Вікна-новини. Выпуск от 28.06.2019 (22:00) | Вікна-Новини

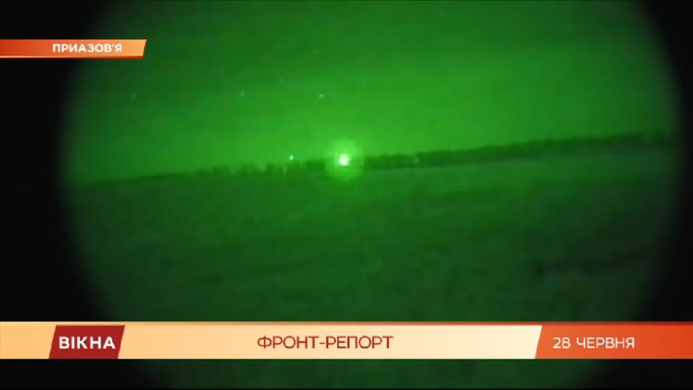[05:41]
Сначала наблюдаю, відкуди працює стрілокотня, і одразу туди, і замолкають.